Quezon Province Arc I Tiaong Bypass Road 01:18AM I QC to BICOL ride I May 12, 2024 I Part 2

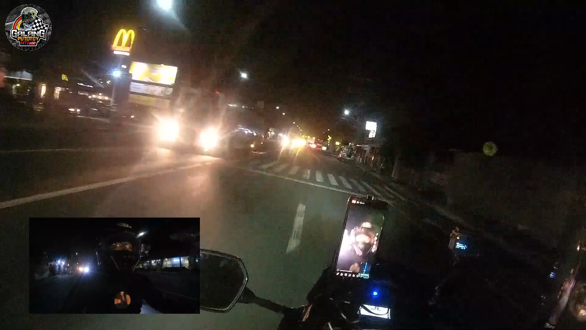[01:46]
At least maaaraw magsipat, ha? Silisin eh. Ay! Puta, kabisado na. Ako, di ko kabisado.
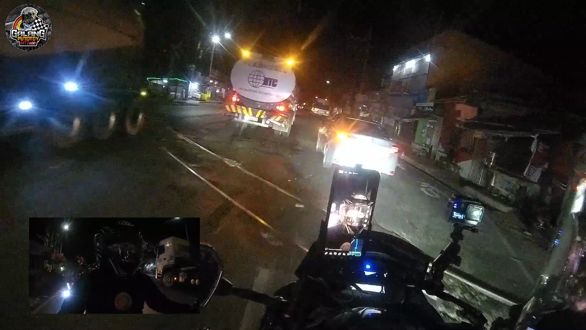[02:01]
Ah, oo. Oh. Eh, nung ano. Lucena! Dolores Quezon.
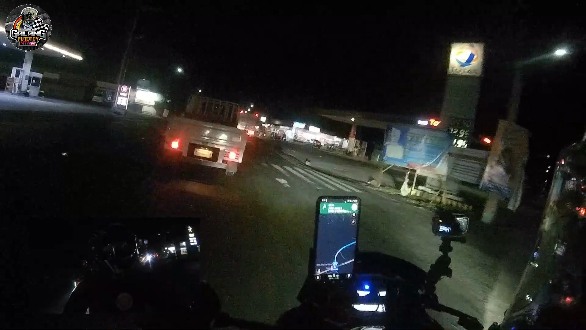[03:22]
Yeah! Yeah, boy. Oh, teka muna, saan, di na tayo sa ano ah. Chaong Bypass to. Chaong Bypass. Wala na, Chaong Bypass na. Ayun yung A6 oh. Ah, onga, ganun din. Ah. Tara, tara, tara.
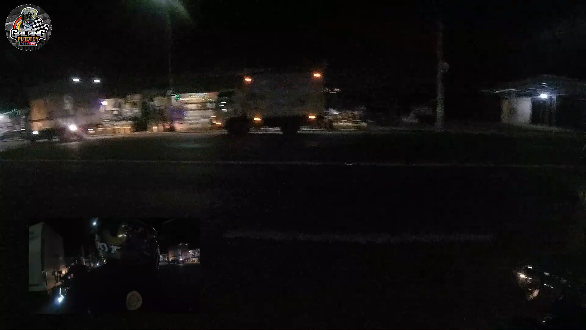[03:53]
Ay, ito yung stopan ng mga bus, oh, no?
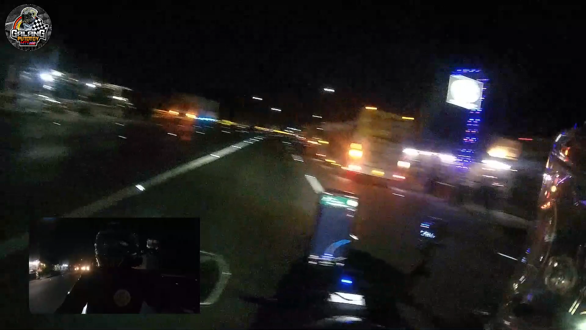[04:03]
Yung mga, ano, stopoveran. Oo, oh, ano? Ang dami nga ng truck, oh. Ayan, di, yan nga, oh. Stopoveran. Yun, oh. Woohoo! Oh, dito ka hihinto, oh, no?
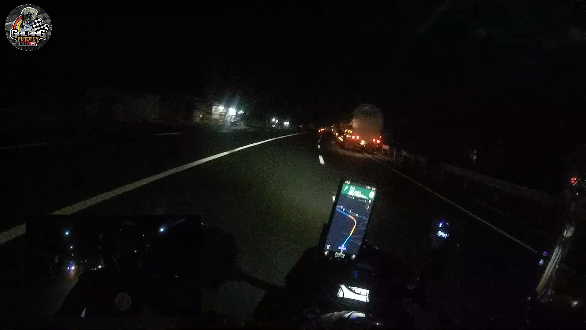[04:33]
Ay, nakulay orange, traffic daw. Traffic, may kulay orange, oh. Ay, ay, ay, ay, ay, ay, ay, ay. Tug. Ay, nakulay orange. May traffic. Aba, construction. Construction yata, ayan, oh, construction siguro. Tayo. Dito ako eh.
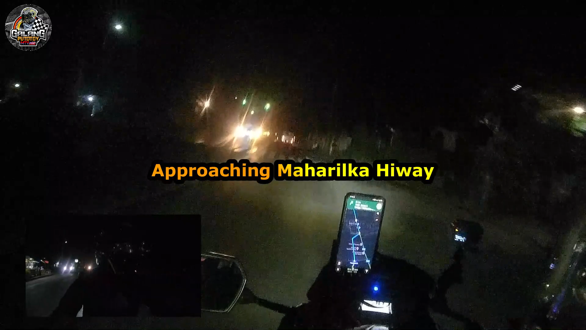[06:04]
Anong ginagawa? Kinukonstock siguro yun, oh. Oo. Ah, okay. Oo, traffic. Oo.